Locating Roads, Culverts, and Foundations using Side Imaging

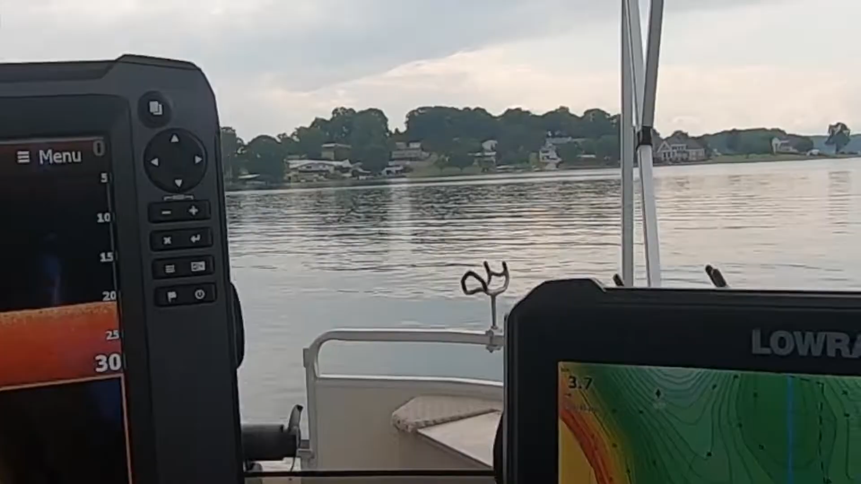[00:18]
So right here on my grass, you can see that dotted line right here is an old road bed.
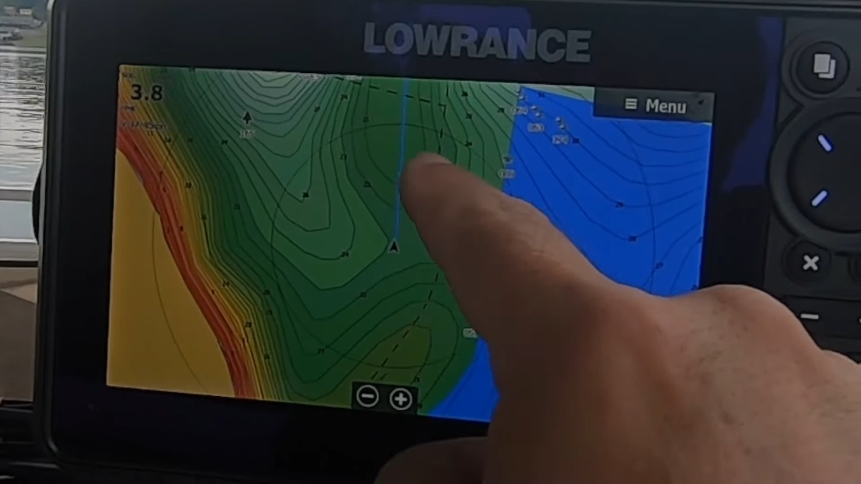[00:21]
We just passed it. There's a road.
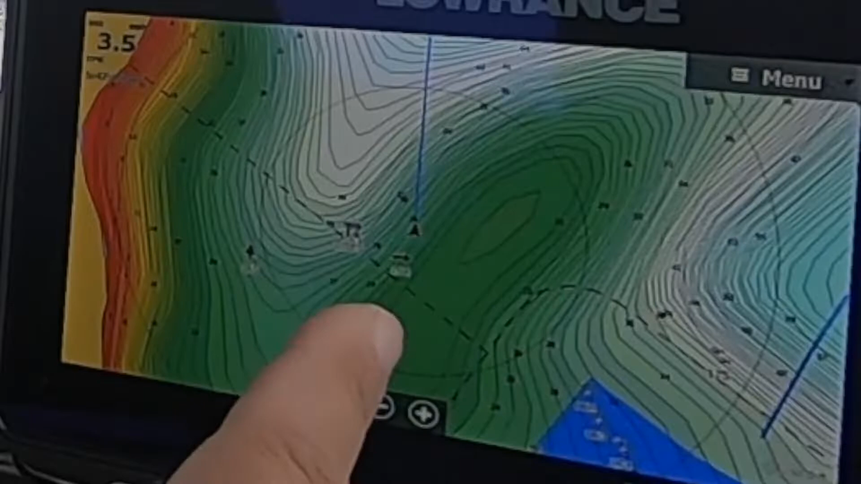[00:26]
We just passed it here, the dotted line.
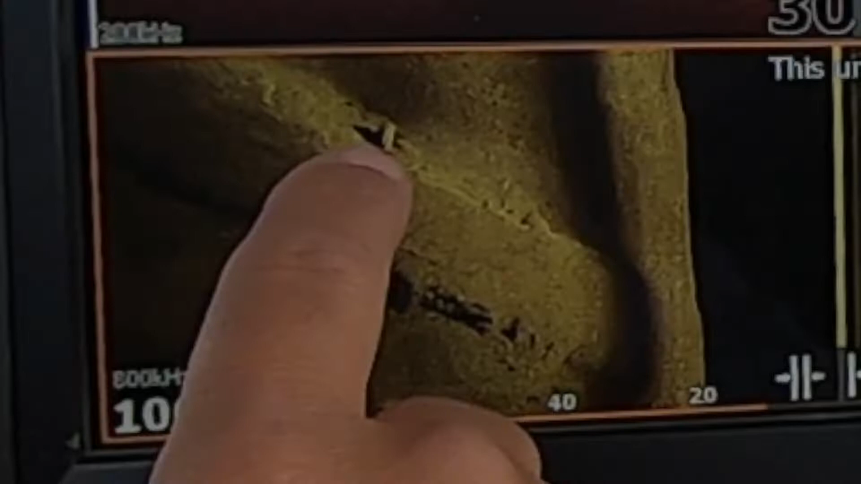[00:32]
Looks like an old culvert pipe under the road. Maybe a couple of fish right there on the end laying on top of that culvert pipe.
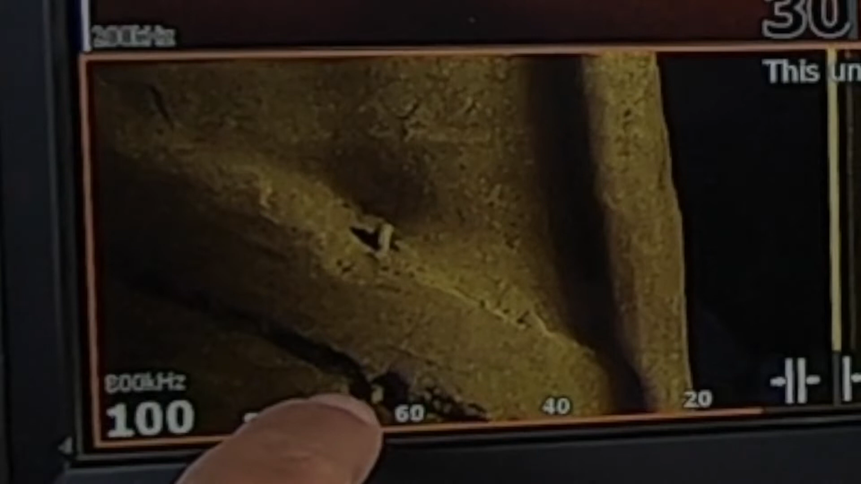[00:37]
Looks like there's something on top of that pipe right there.
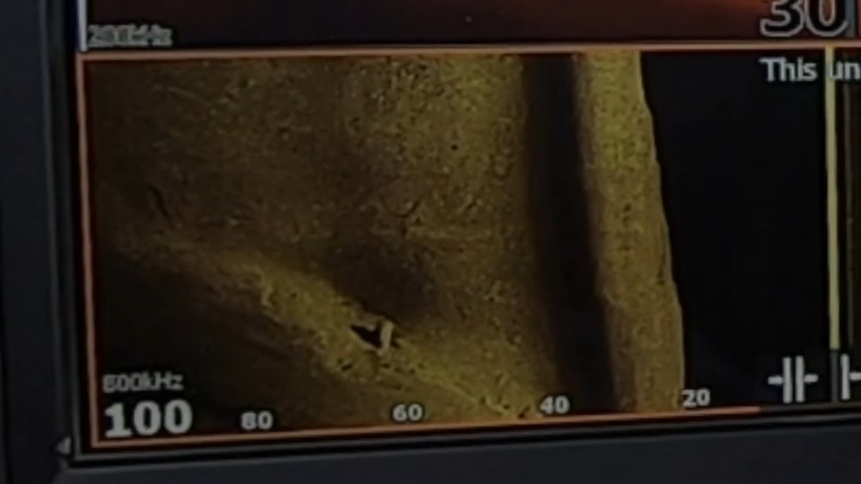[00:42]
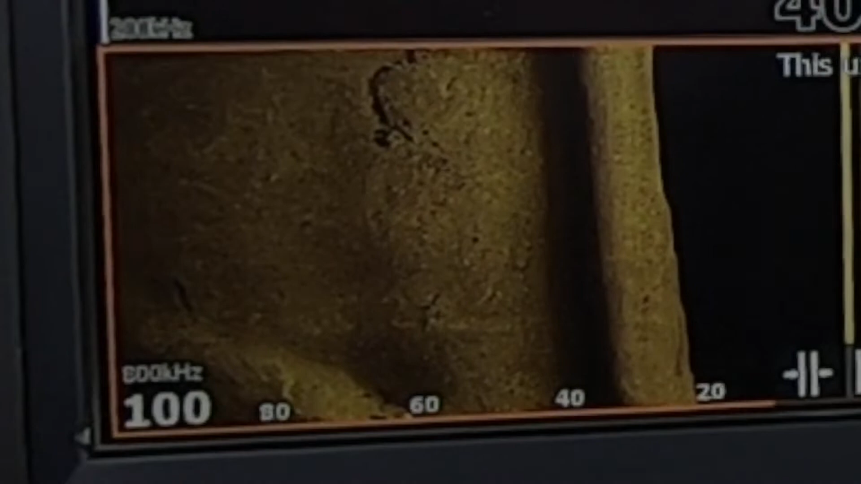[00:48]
But when they backed this lake up, they tore the houses down. Some of the bridges are still standing, or parts of it are still standing, supports and things like that. So you can, I've graphed and found house foundations. Now we're going over some wakes, and then you can see the up and down of the bottom.
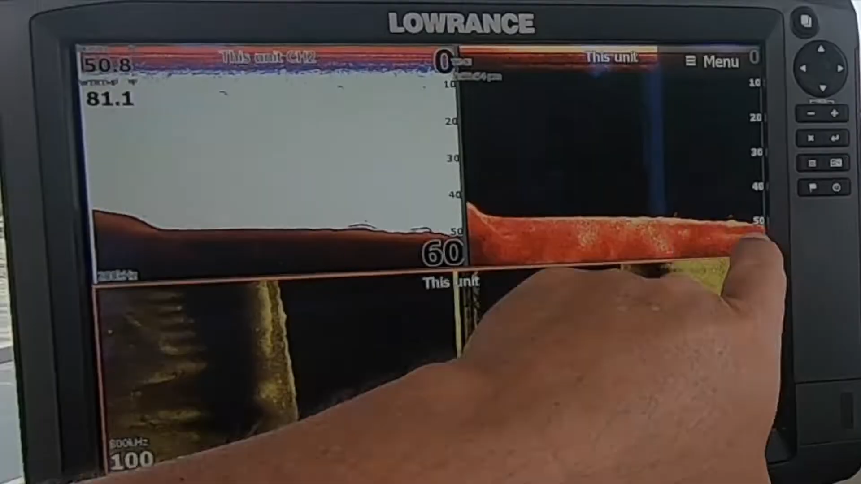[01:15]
It's really not up and down. And you can see the washboard look on each side.
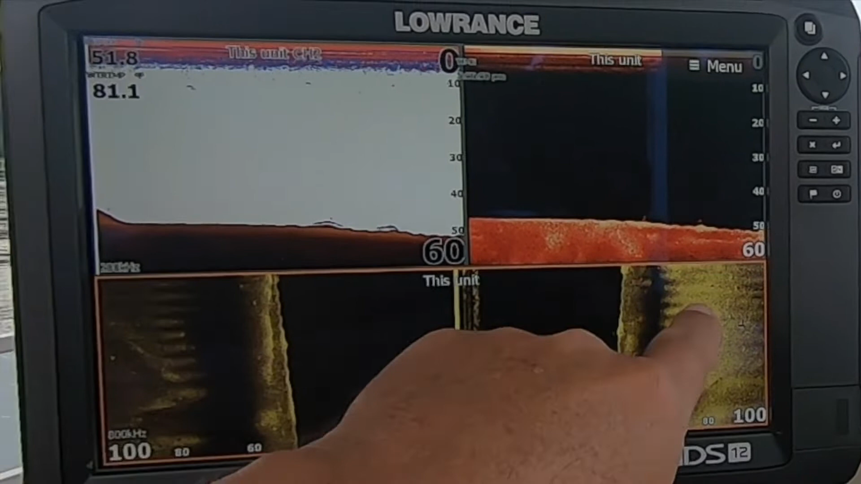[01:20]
So this is the center line of my boat, our transducer. That little fuzzing stuff just to the right of that solid transducer line is the prop of my motor. So it's picking up the turbulence. You can see the twist and the swirls coming off of it. So this is the ground on each side. So we're about to drop off here and get a lot deeper. Anything you see in black, that's the water column. That's from the point of the boat out to where the beam finally reaches the bottom. And it's shooting at about a 45 degree angle.
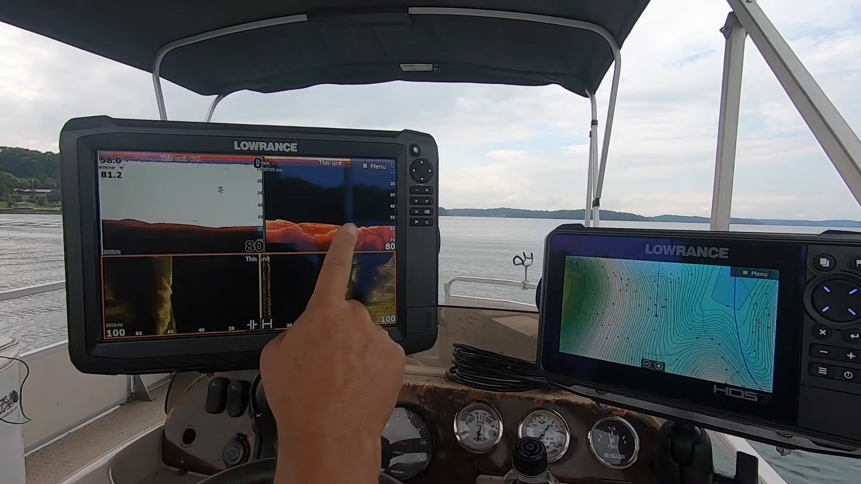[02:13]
And I can expand this. I can move these lines, but this is kind of like how I like to have it set up. I like to be able to compare my 2D and my down skin, and then I've got a sliver running across the bottom so that I can pick up as much left and right as I possibly can on my graph. So I've got a carbon 12 right here, and I have an HDS-7 for the mapping. The mapping, the Contour Plus is exceptional on this HDS-7. I mean, I really, really like it. It's got the colors and everything on it. So I can zoom out a little bit and kind of let you see.
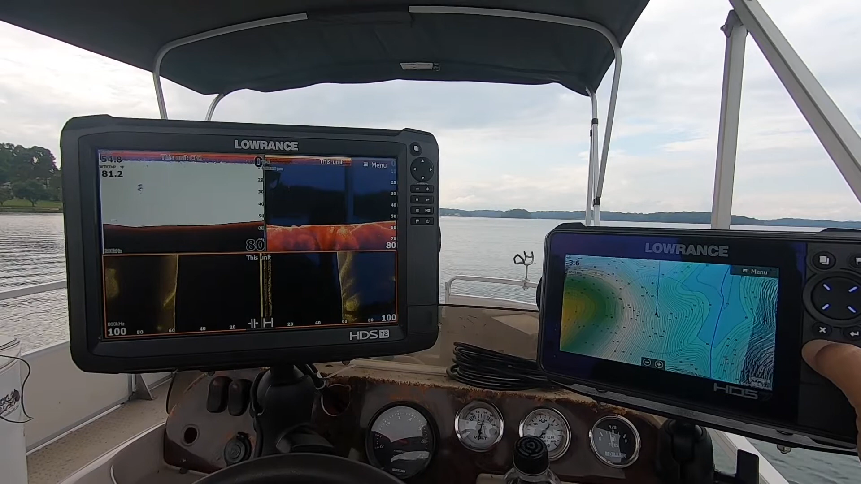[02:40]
The contour lines are every foot.
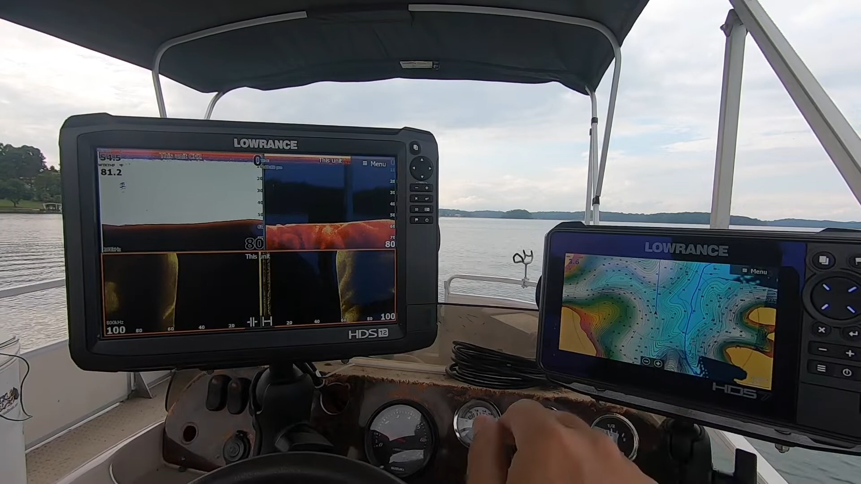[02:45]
So it's really nice, very detailed.